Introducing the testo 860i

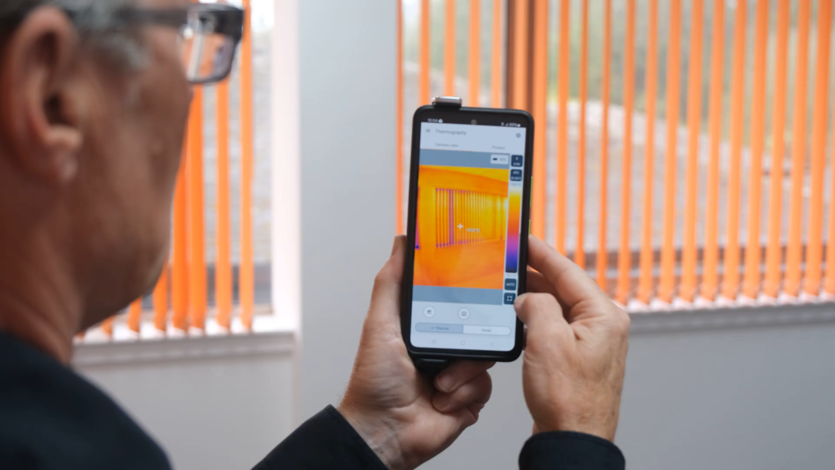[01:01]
The device itself is 256 by 192 pixels so really high
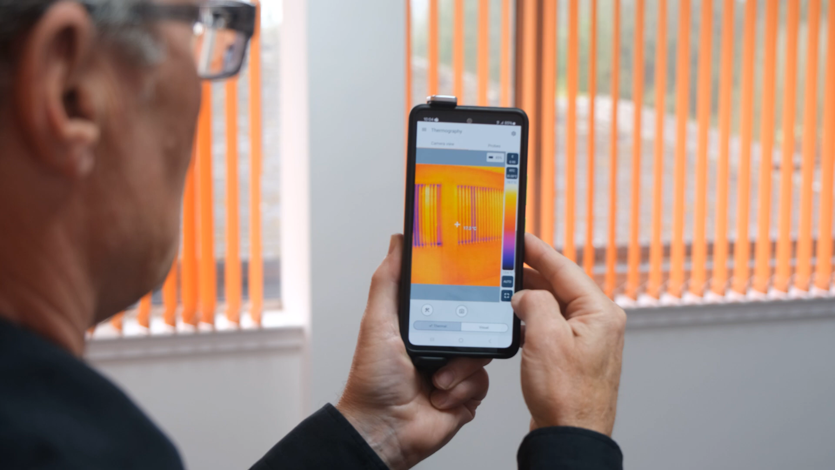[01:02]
image quality and 50 milli kelvin thermal sensitivity so that's 0.05 degree
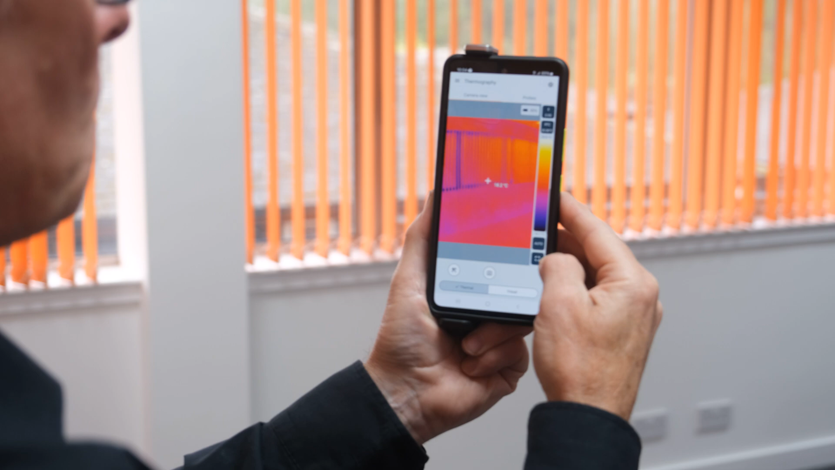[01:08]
sensitivity so that in conjunction with the high resolution is going to give you give you really good image quality from this level of device.
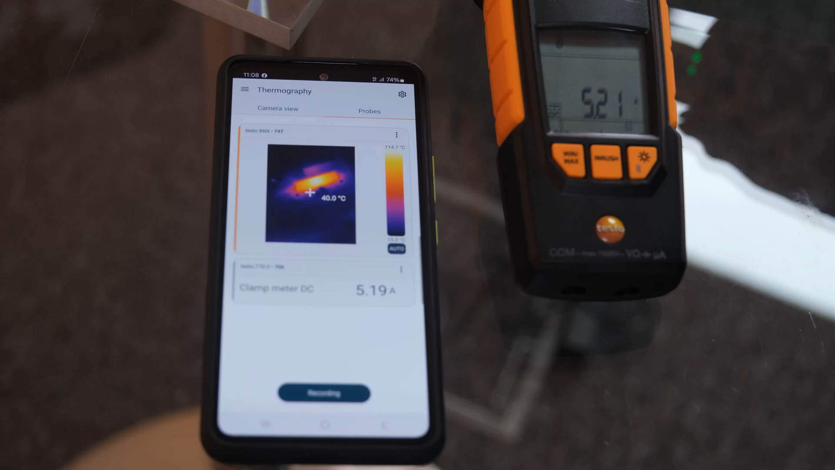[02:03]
On screen: spot 40.0°C
voltage and even the power and load in conjunction with the thermal images so again it's a really powerful tool for diagnosing a wide range of functions.